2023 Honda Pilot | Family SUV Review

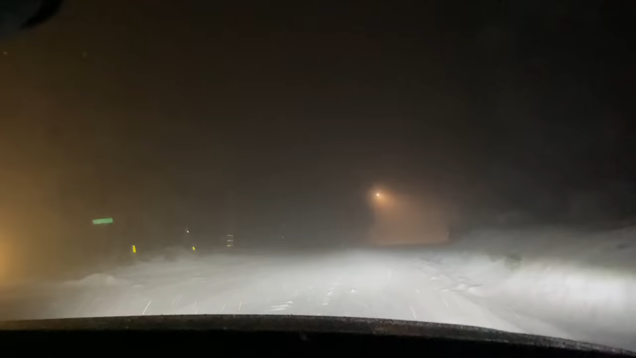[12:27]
It almost felt like a Honda commercial as we were driving up the mountain through the snow past abandoned cars. And there was a whole section where a bunch of cars had slid on the side of a bridge.